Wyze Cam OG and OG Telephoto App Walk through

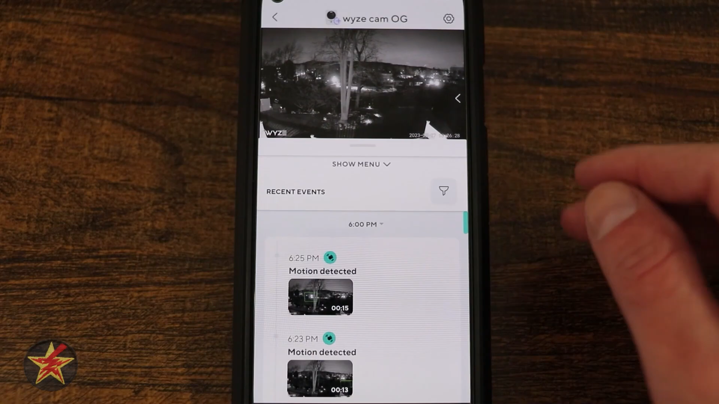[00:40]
in comparison to previous Wyze Cam products and this over here this little free floating arrow. What is that? If I tap on that that actually is a live view from my other camera.
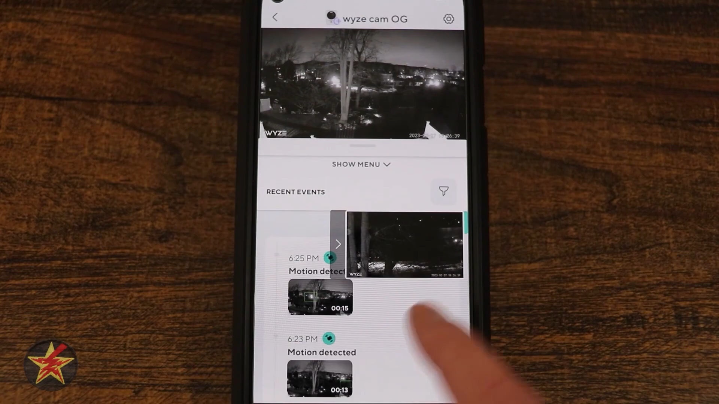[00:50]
In this case this is for my OG telephoto
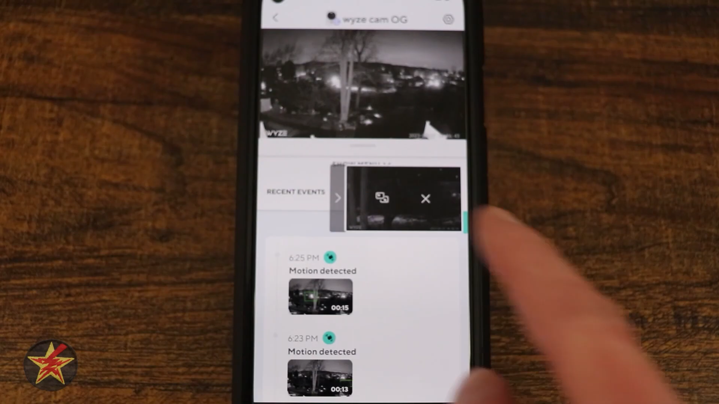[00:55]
and while tapping twice to bring it up kind of shows you what's going on.
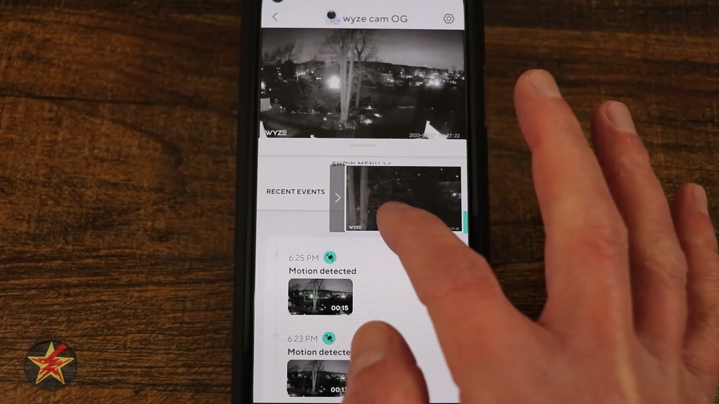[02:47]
Now one of the things is you might notice hey this is a little free-floating thing I can put this wherever I want it to go
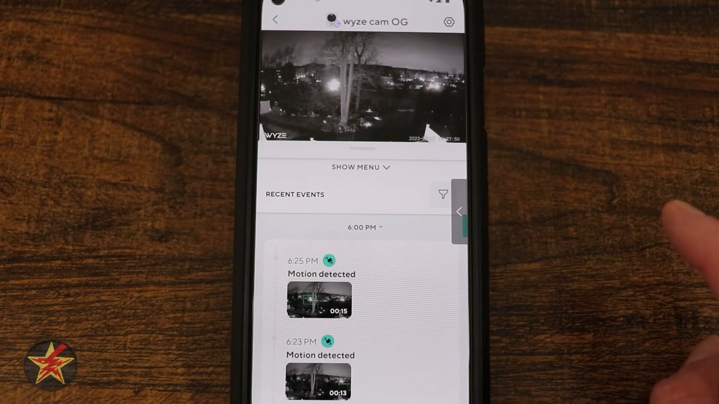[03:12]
Tapping on our image will give us a lot of information over here we can see that we are currently recording in HD tapping that I can drop it down to
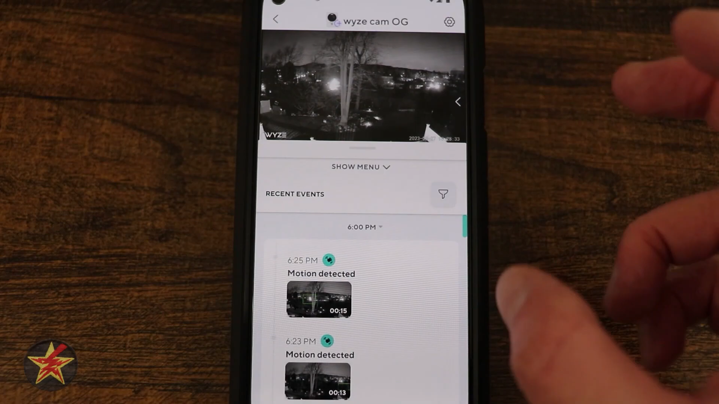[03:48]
and zooming before you could double tap and it would bring you in now you pinch to
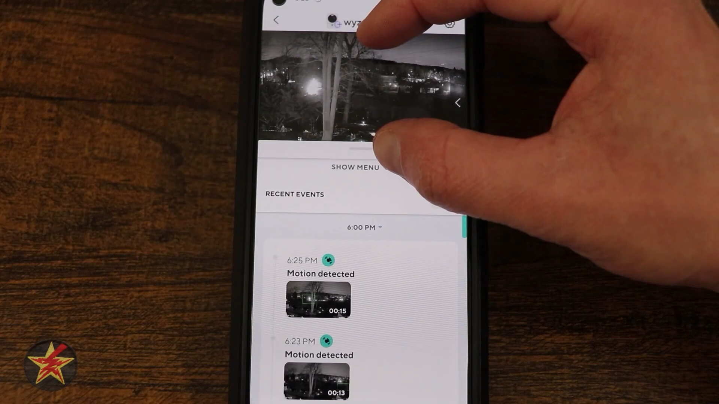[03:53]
zoom and notice the image itself on the screen isn't getting bigger but rather it's bringing you closer in so I would have to either rotate my screen
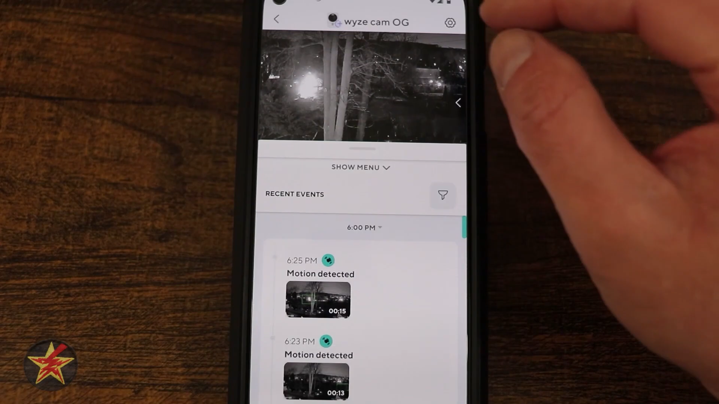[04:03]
to make this full screen or use that use that button right up there you'll
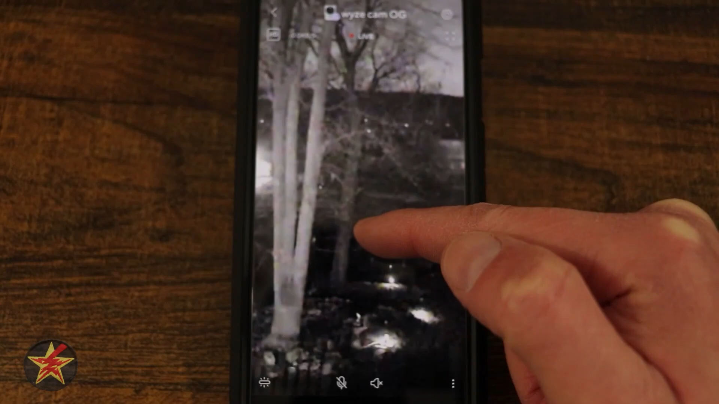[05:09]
that it required me to drag it down before it zoomed into full screen mode and then
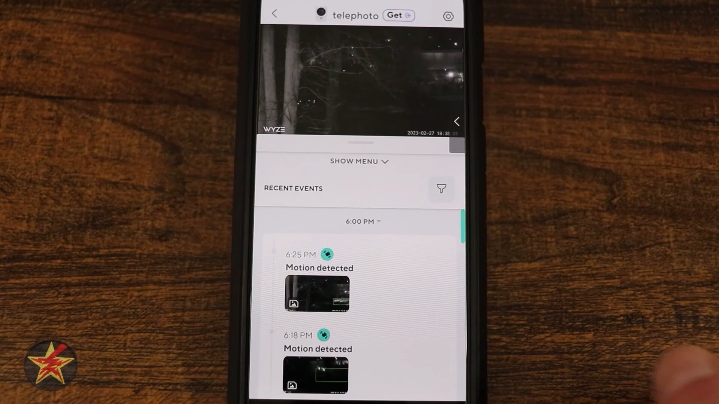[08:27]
that's letting you know hey I took a still frame there's something that happened at 625